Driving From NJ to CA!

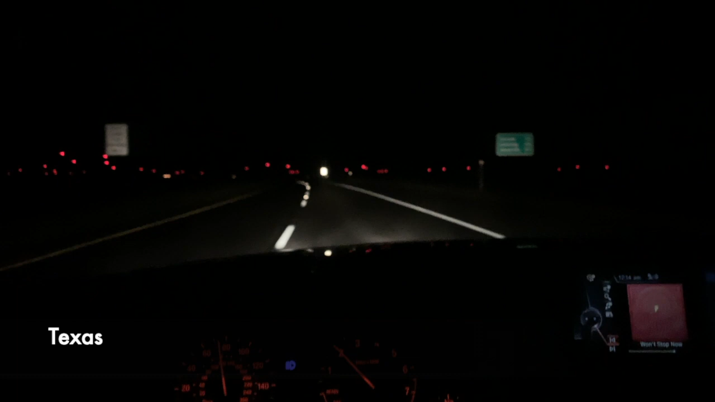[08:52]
I do not like the way these lights are flickering on and off. I don't like that they're red. I don't like that I can't see anything. It's creepy as hell.